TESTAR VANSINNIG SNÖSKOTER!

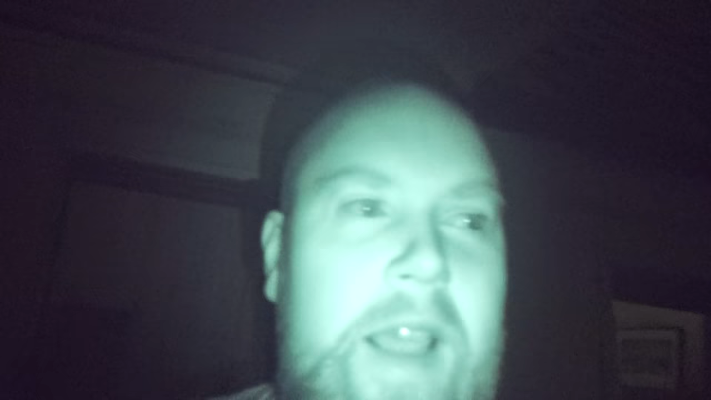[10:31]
Kolla på mig. Det ser ut som en skräckfilm. Jag är fan orolig. Jag är fan själv. Vad fan var det där? Vad fan var det där?